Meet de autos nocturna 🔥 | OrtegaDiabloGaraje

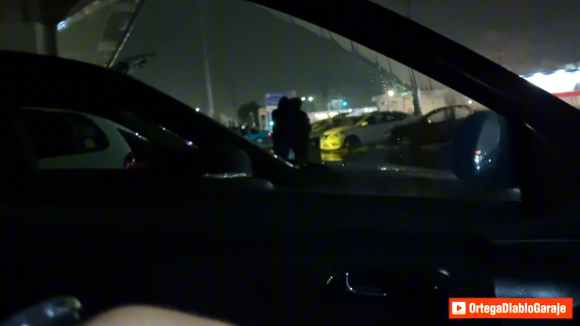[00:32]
y pues ya para que ustedes vean todos los coches que hay, ahorita venimos nosotros traemos el Ibiza, traemos el Beme y el Córdoba de aquí que anda por allá entonces pues bueno, vamos a darle mis amigos les voy a ir grabando un poquito mas,